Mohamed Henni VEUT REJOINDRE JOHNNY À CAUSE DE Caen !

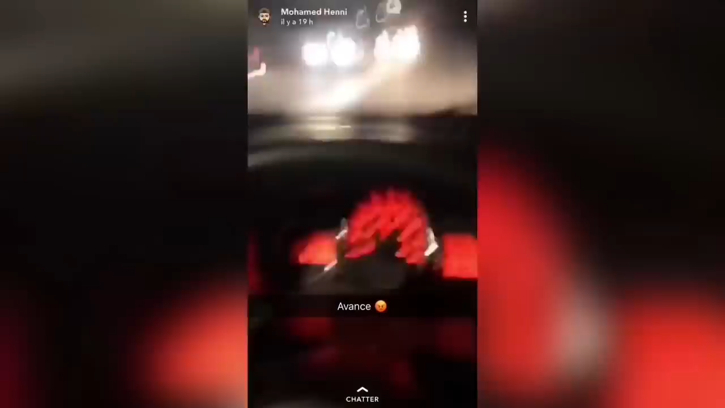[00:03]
Avance! Avance, bordel! Oula, c'est incroyable! Je vais péter un câble!
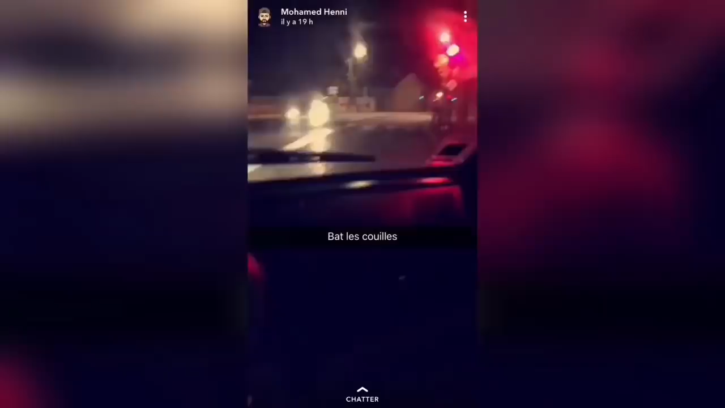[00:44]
Ah, merde, il y a un feu rouge. Bah les couilles. J'ai pas le permis, il peut pas me l'enlever. Et rien à foutre. Il y en a un deuxième. J'y vais. Merde.
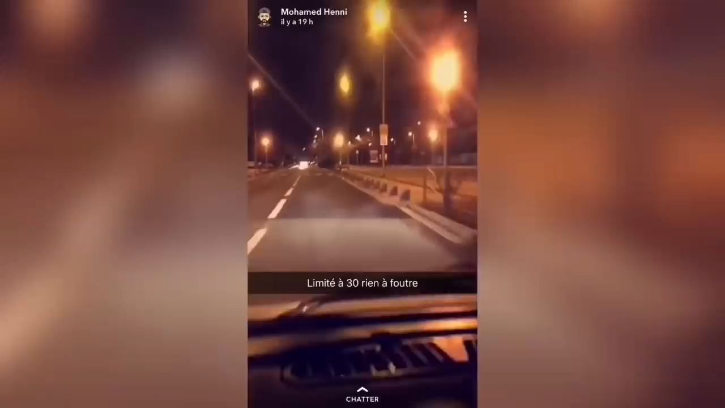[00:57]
Ah les amis, regardez, zone limitée à 30. Hein. Regardez, je suis à combien? Ils vont faire quoi, m'enlever des points?